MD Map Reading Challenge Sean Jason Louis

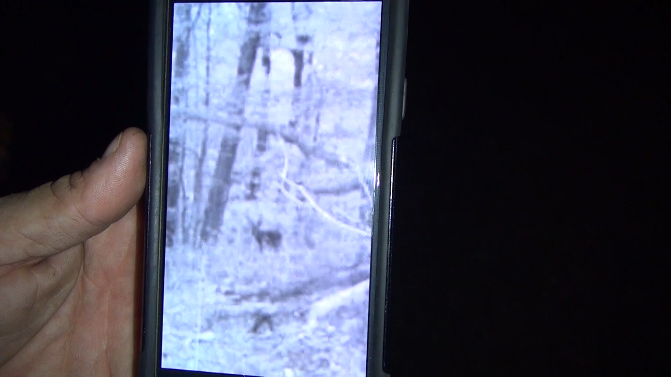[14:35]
Might be a Sasquatch. Well, that's good. You going back there tomorrow morning? Yeah. All right.